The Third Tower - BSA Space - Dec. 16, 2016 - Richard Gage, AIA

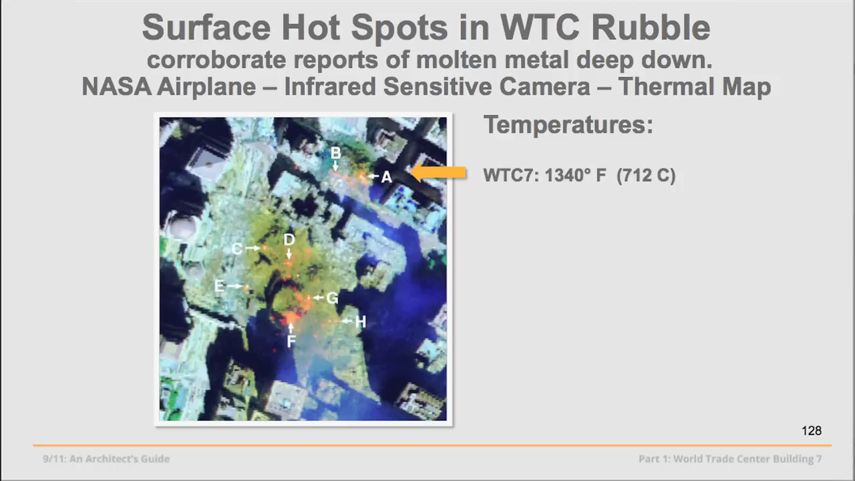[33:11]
infrared-sensitive cameras, which take surface temperatures. Surface temperatures of 1,340 degrees, which is a temperature associated with the hottest office fires we know of.